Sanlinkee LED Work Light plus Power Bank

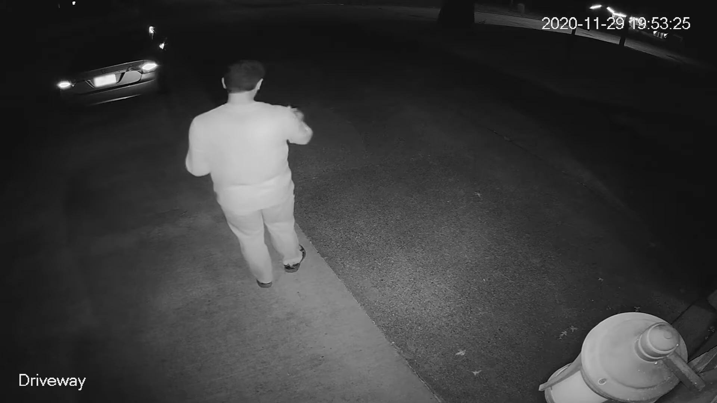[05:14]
Okay, so I'm outside here. I'll use the flashlight on my cell phone here, and you can see it barely shows up on camera. Next, I'll turn the light on full, and this is using the flood and the spotlight.
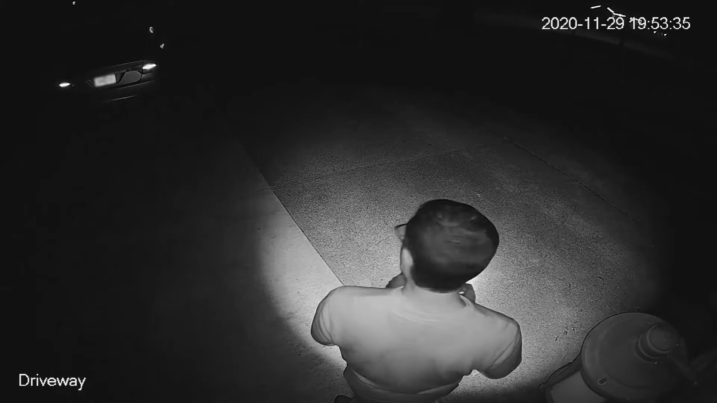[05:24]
Next, I'll just press the button a little bit, and it will turn on the flood. And now I will hit it again, and it will turn on the spotlight. So it's kind of hard to film a flashlight because the exposure of the camera can change, but I think this gives you an idea of the angle that this sends the light out in both modes. So let's check out the charge port here.